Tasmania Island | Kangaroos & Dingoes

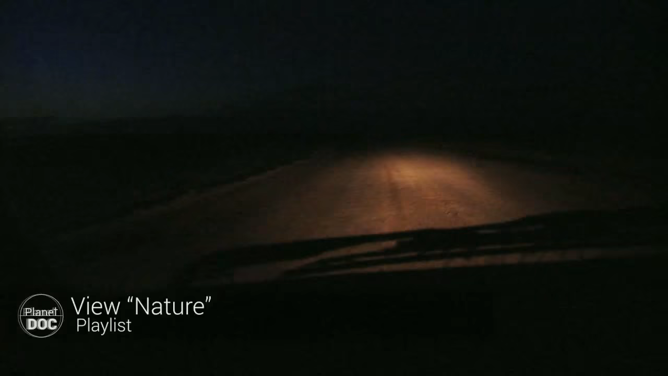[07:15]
The black night, the sudden dazzle of headlamps, and the result is there for you to see.
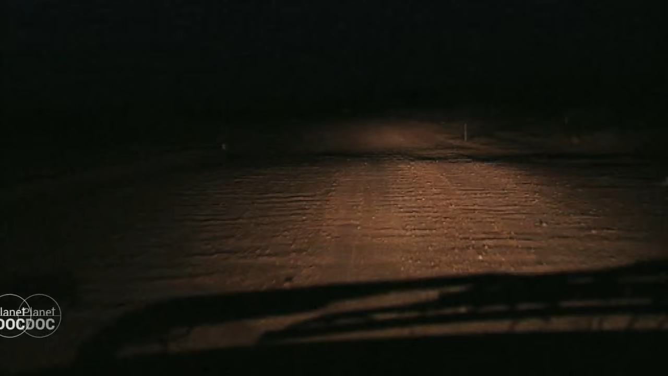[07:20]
More bodies to feed the scavengers.